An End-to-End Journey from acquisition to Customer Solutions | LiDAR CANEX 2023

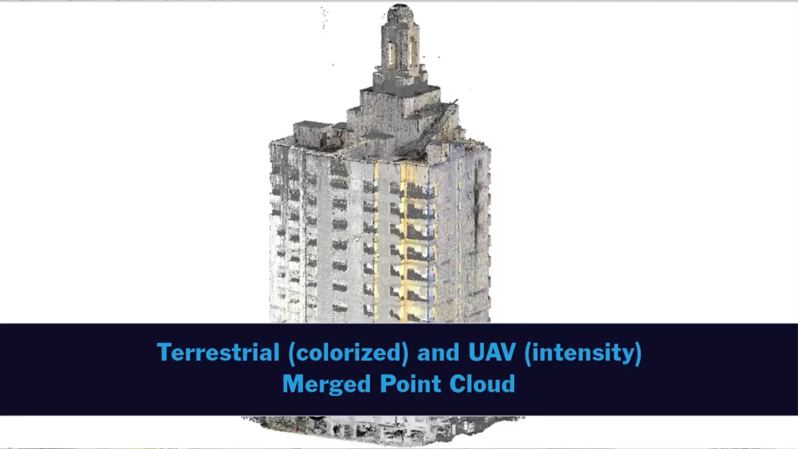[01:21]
supporting everything from engineering work, utility infrastructure,
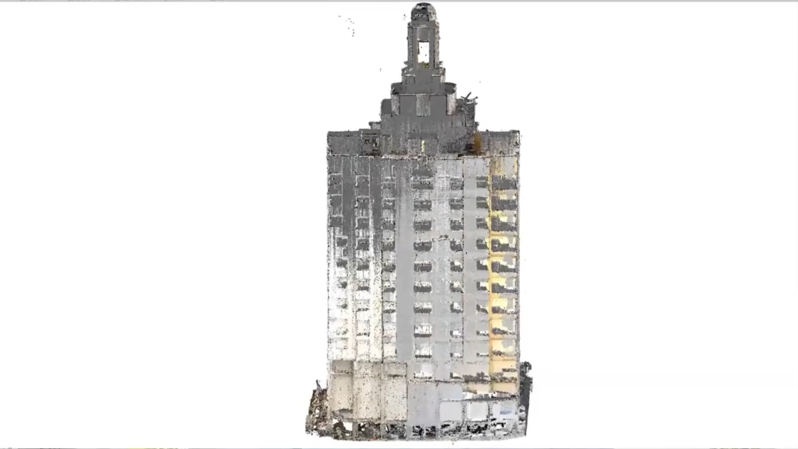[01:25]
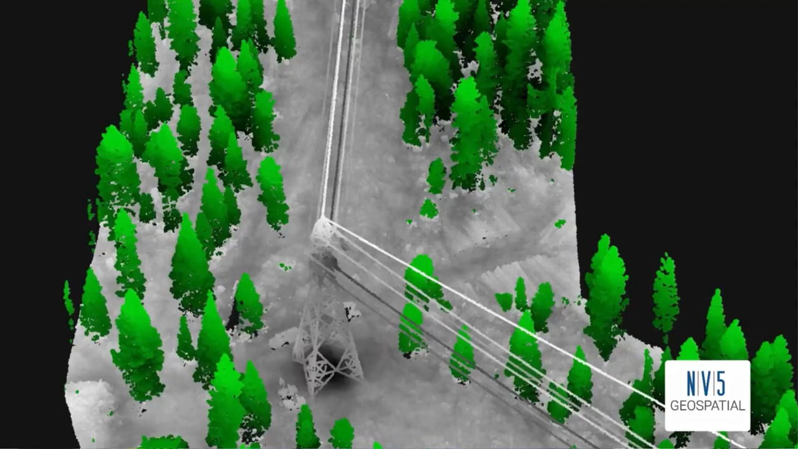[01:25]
forestry management, hydrospatial applications, and many more.
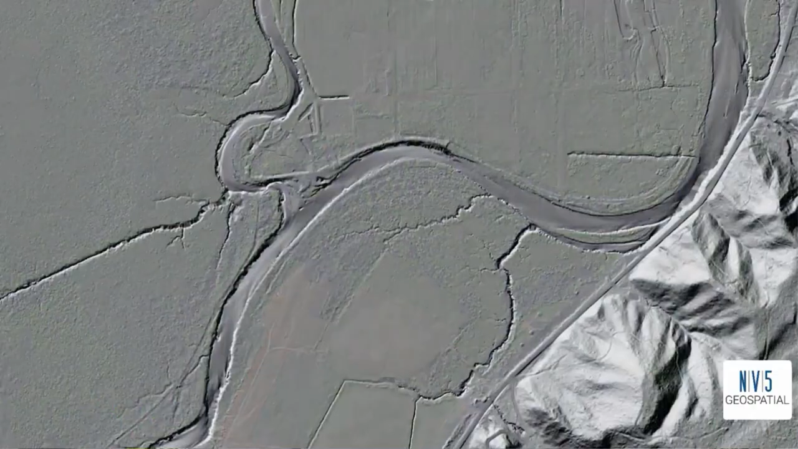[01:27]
NV5 Geospatial are LiDAR experts for these types of geospatial applications.
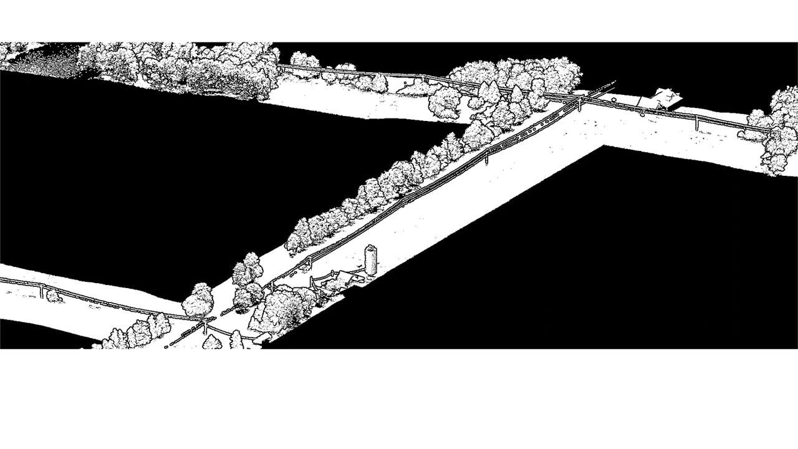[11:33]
Typically, our clients require a very high level of precision to address asset and vegetation concerns across our corridors due to risk mitigation,
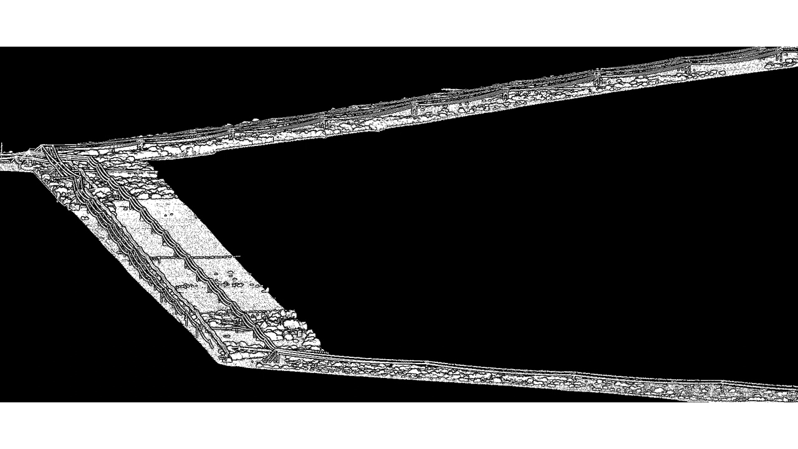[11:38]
liability, and other potential legal mandates. This is a sizable effort to achieve that required level of precision both the time and labor involved, meaning that major concerns may not be identified promptly.
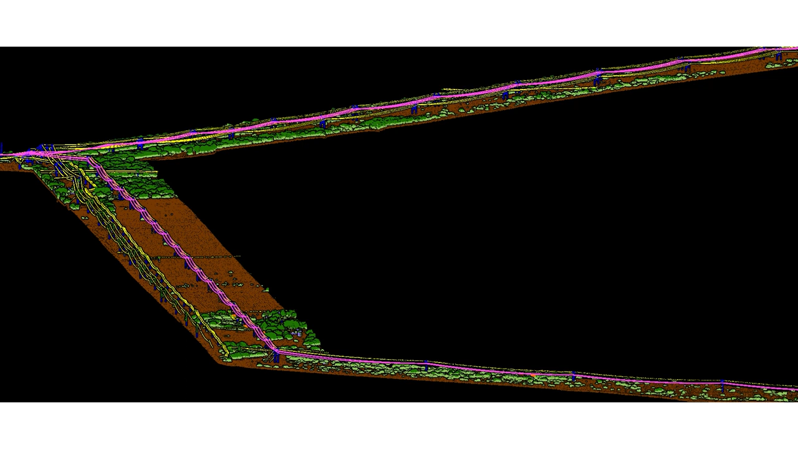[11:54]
To address this, we use machine learning models to take point cloud data directly from the calibration group to a detailed classification.
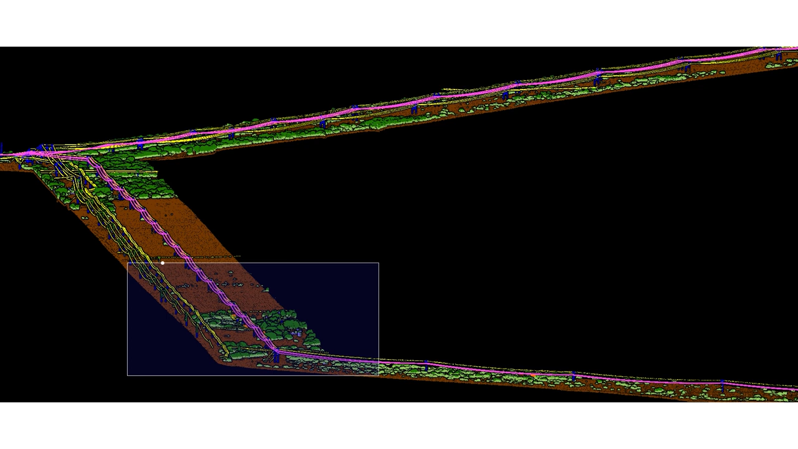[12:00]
From there, embedded tooling then allows us to automatically generate vectors along the utility infrastructure to rapidly
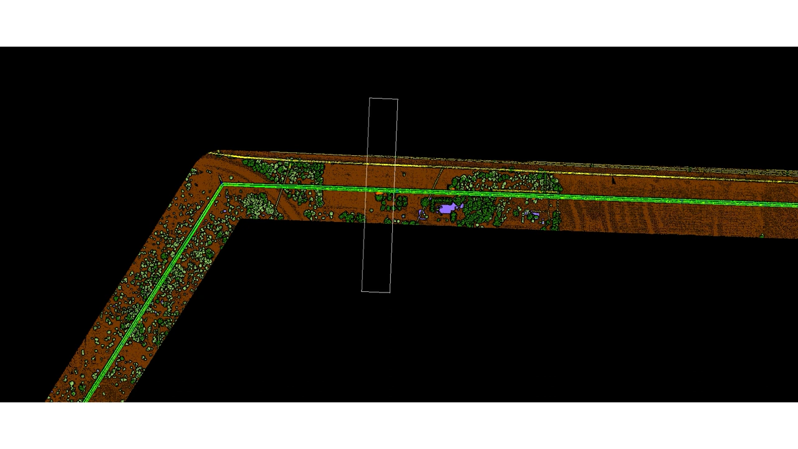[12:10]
assess and identify the riskiest parts of the utility system and detailed reports reports are generated and delivered.
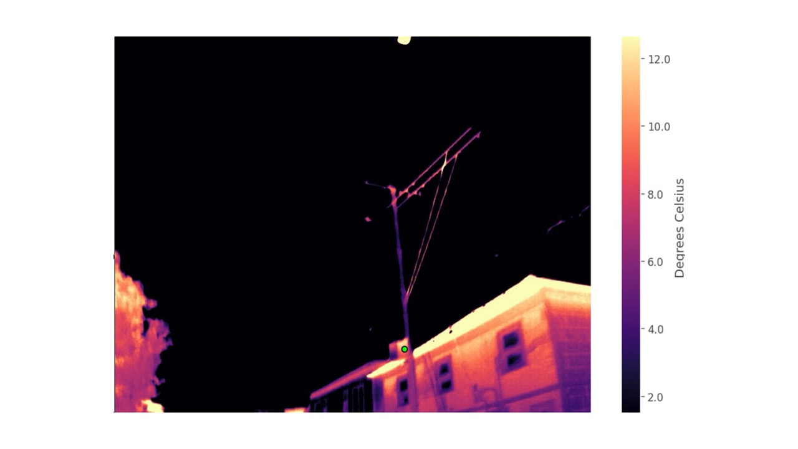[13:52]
Once we have the location of the power box, we can then identify the exact thermal image that captured that location and determine whether that power box is powered by assessing the emitted heat signature.
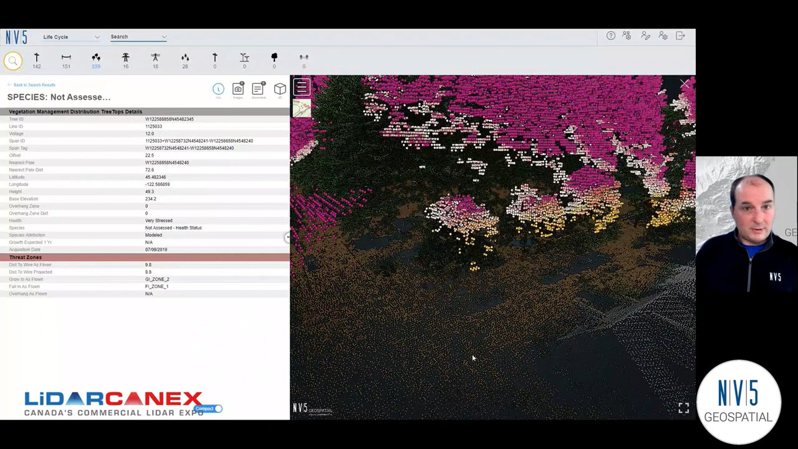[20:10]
which we almost always deliver to our clients along with the 2D, that gives you, go to full screen here, a good idea of what it'll actually be like when you're performing that work. So the 3D really gives you value when you're ready to actually carry out that work. I've identified what my biggest threats are. Now I want to see where will my truck fit? Which parts of the tree do I actually need to prune? We have that represented with these artificially colored points here. So it really gives you the ability to visit a site virtually, plan, prepare, so that you can make the best use of your time there,
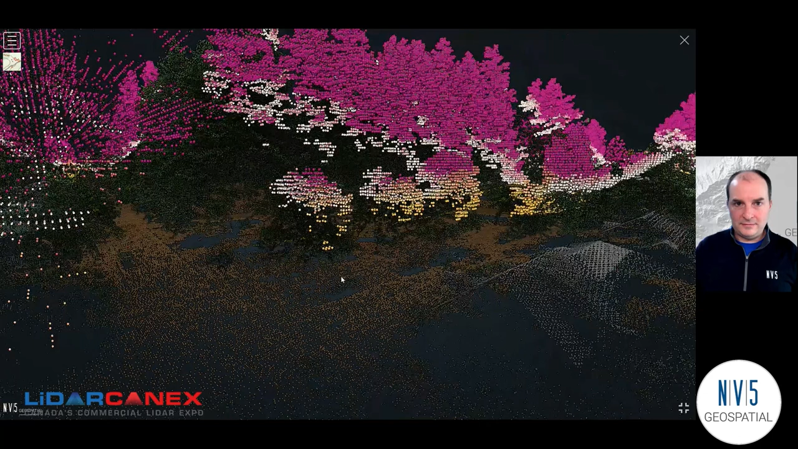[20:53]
know what you're going to encounter, and know exactly what work you're going to perform so you can save time on the most expensive part of your operations, which is actually sending out trucks and doing the pruning. Now I'll show you a different use case from a different industry. This is from oil and gas.
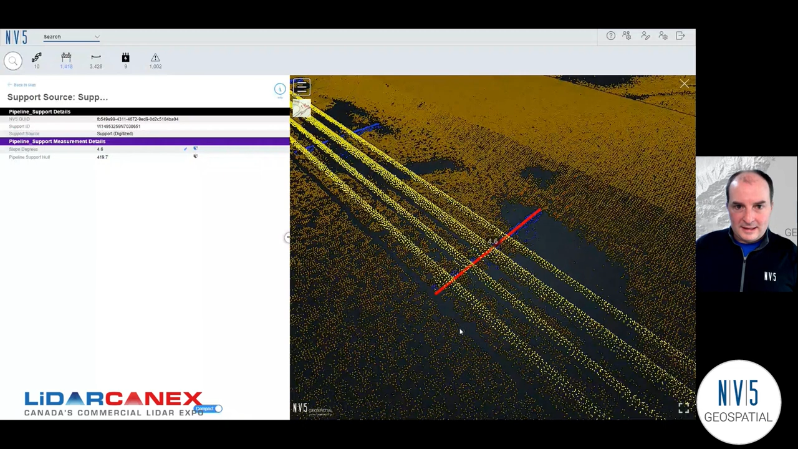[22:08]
We can see in the LIDAR classification, take this into full screen, we can see it represented in blue, the support we're actually analyzing underneath the pipeline that's in yellow or pipelines. And we've got that measurement, the 4.6 degrees here. So again, I can visit the site virtually, have an expert from my team analyze whether this is really a risk. I can see the precise LIDAR measurements in here and compare it to the ground characteristics, which we can also see in the point cloud.
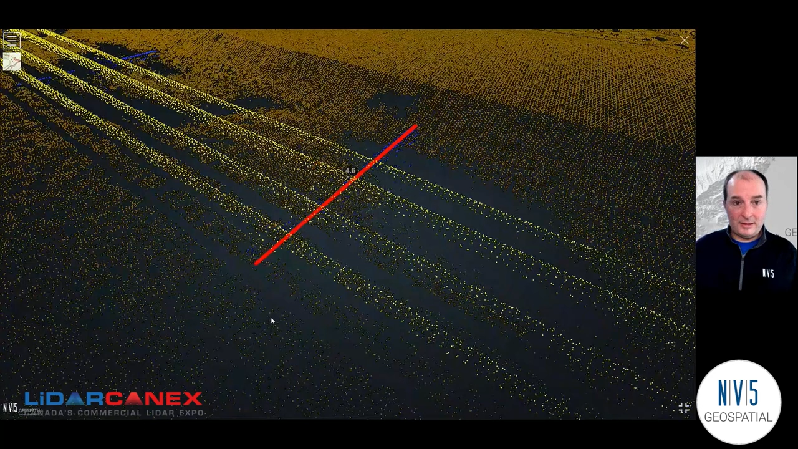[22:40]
And really what I'm doing here, how I get value is I'm going to determine whether in fact this is a risk.
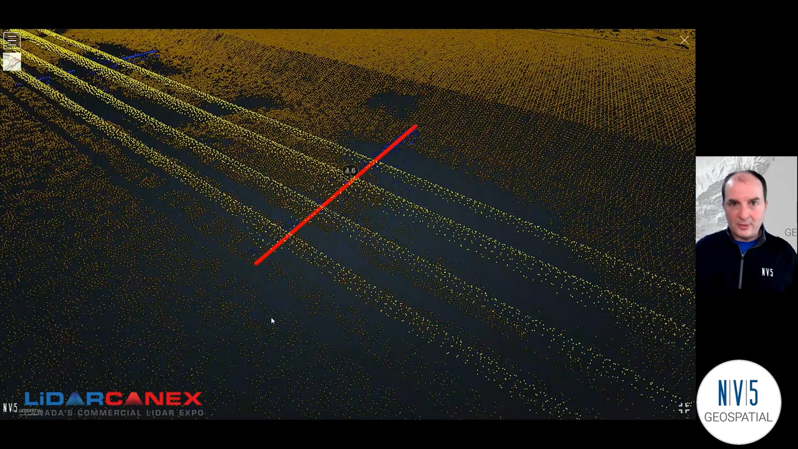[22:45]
Do I need to spend time and money sending a crew out to repair something, or even to just inspect it here. I have one more fun data example to show you today. We had a nice presentation earlier about topo bathymetric LIDAR data, so I have a riverine example. I picked an intentionally dramatic site here on the Willamette River. This is Willamette Falls, so a waterfall in the middle of a big river here. And I can show you what the finished data looks like.
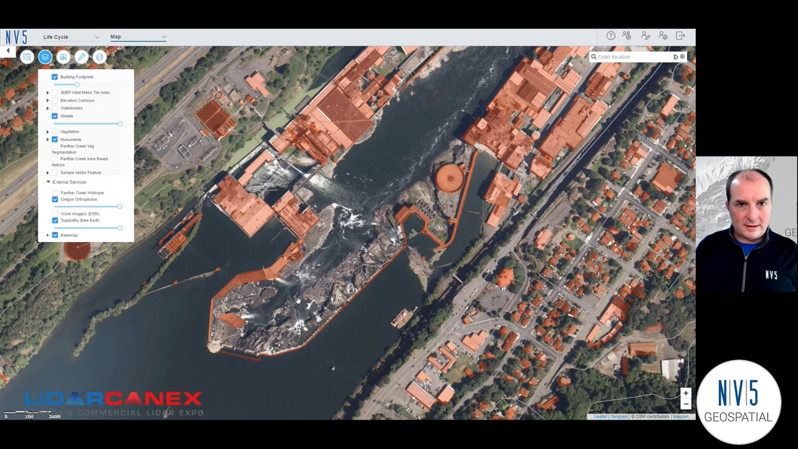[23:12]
So I turned on some satellite imagery here to start with so you can get an idea of what this site looks like. When I turn it off, we can see an elevation raster made from the topo bathy LIDAR data actually seen underneath the river surface. And when our clients interact with topo bathy data in a web app, they're most often reviewing data that's in progress, giving us notes or comments on how to perfect it for the project, or maybe downloading it out of here, which we support in Insight.
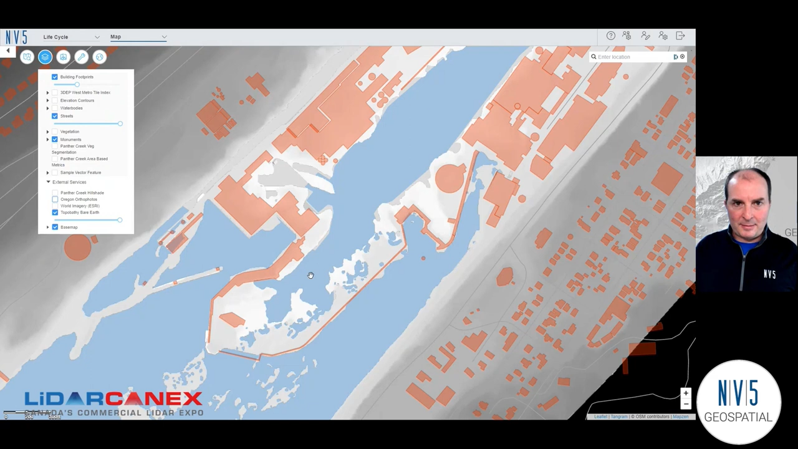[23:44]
But typically used for hydrographic modeling or flood mapping, that's going to happen in expert tools, not probably in a web app like this. But web apps great for showing you the finished data. So I will jump into 3D again.
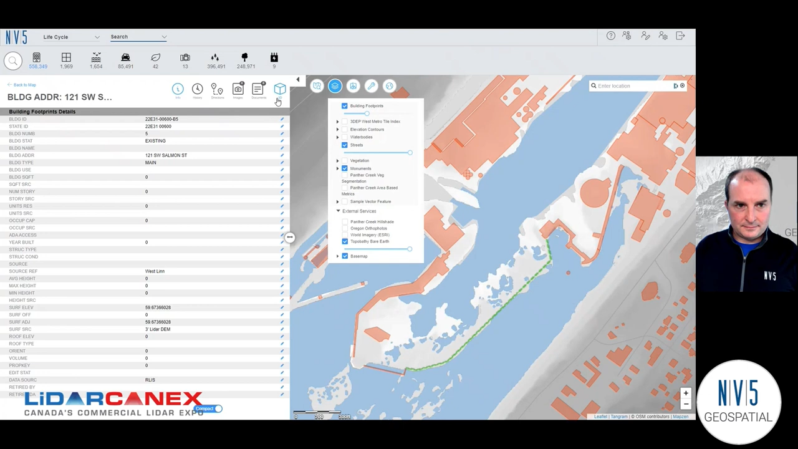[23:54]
And I have all of the LIDAR points on in here right now.
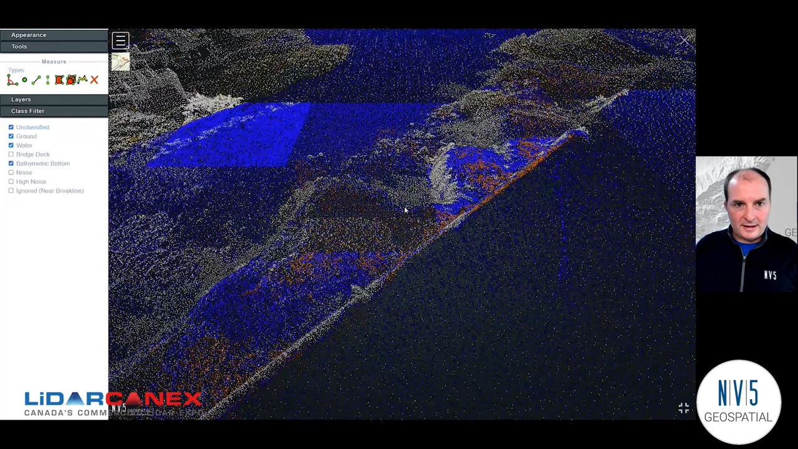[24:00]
Zoom out a little bit and show you, you know, we can capture a lot, scale up to huge projects in a web app like this. But we just specifically want to look at topo bathy.
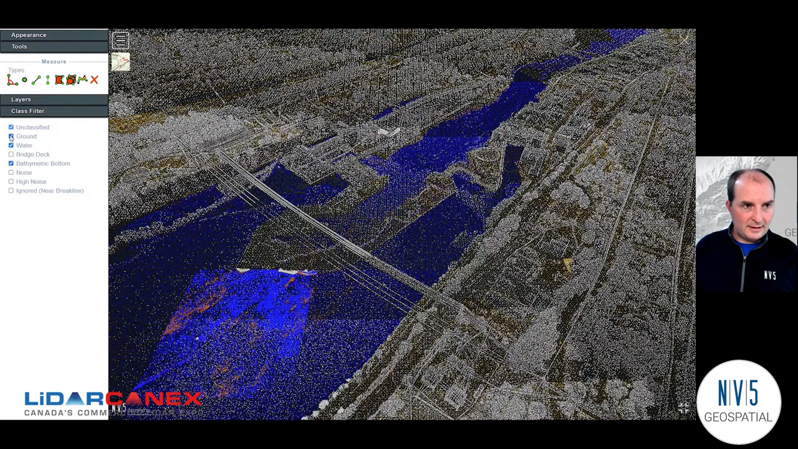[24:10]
So I'm going to turn off the water and the ground. And now we can see at this waterfall site
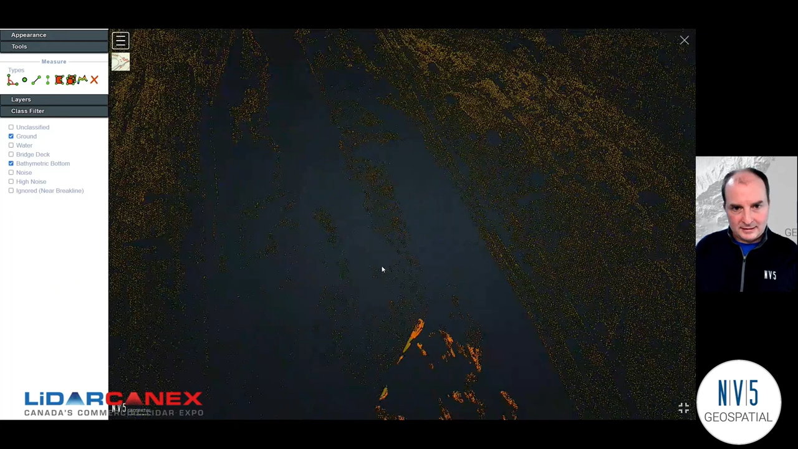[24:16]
the great definition that we get even in the bottom of the river from the topo bathymetric sensor.